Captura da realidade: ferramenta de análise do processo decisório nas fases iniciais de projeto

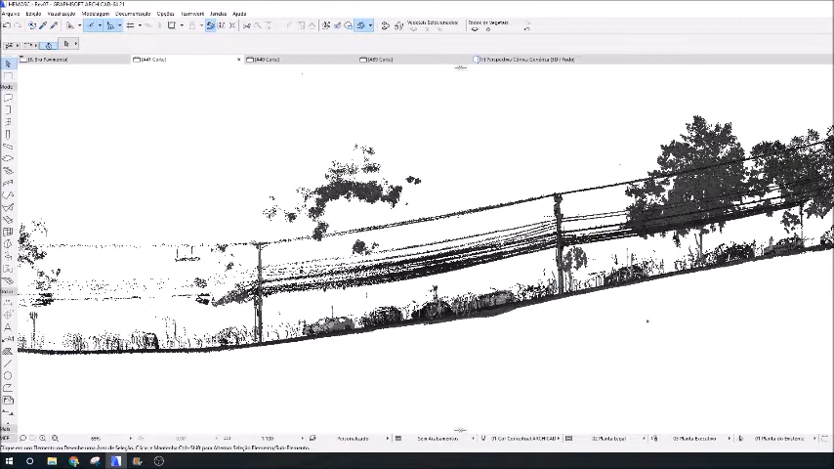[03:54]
A nuvem de pontos mostra, estacionados nas ruas, vários carros, que certamente são de pessoas que utilizam não só o Hemocentro,
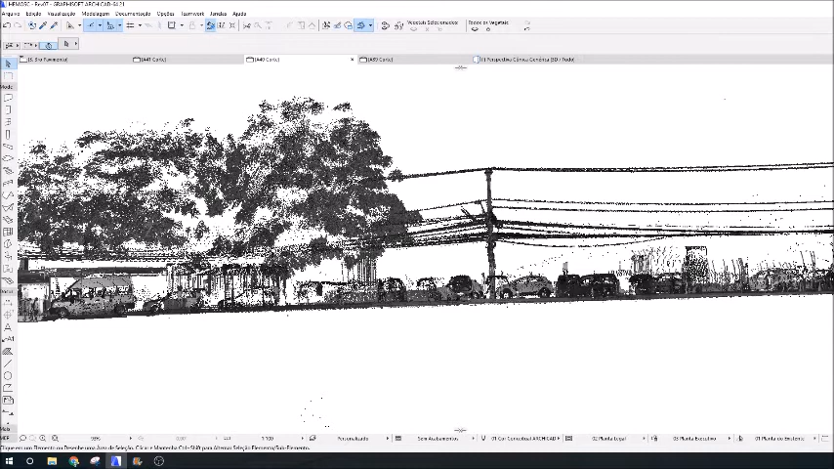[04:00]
mas também a primeira maternidade pública do Estado que se localiza atrás da edificação em questão.
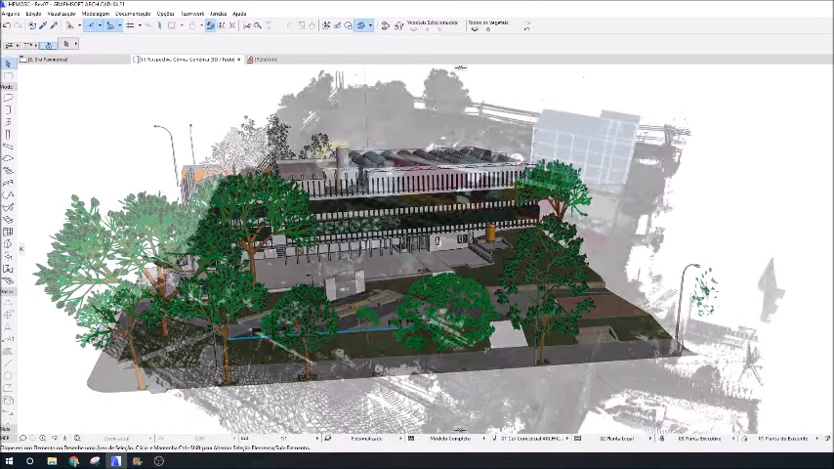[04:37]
montei um esquema 3D com as áreas dos ambientes devidamente identificadas de acordo com sua função.
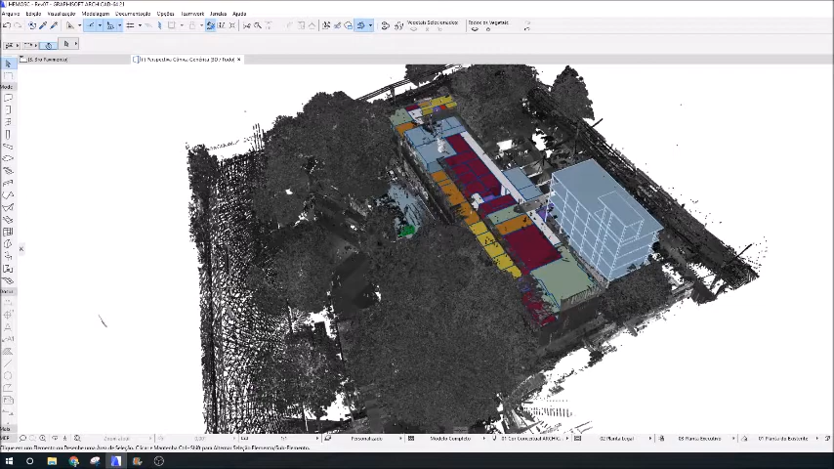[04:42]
A partir desse esquema, foi possível notar quais são os ambientes diretamente impactados pelas obras,
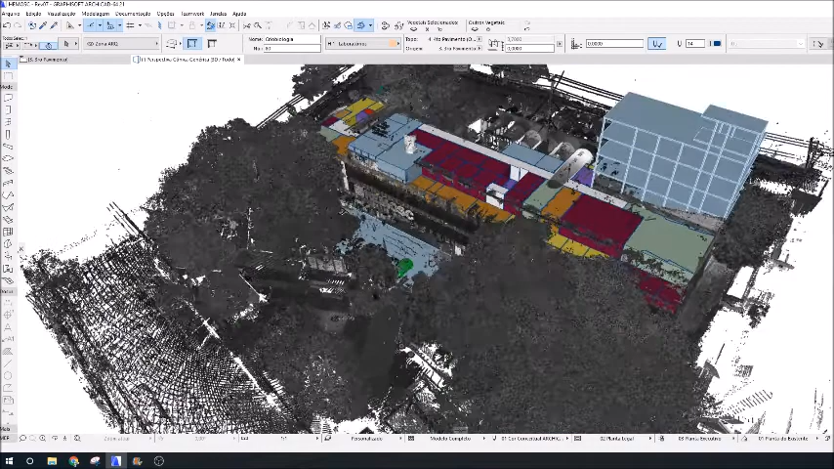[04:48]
sendo possível então apontar quais funções do Hemocentro ficariam mais comprometidas durante a execução.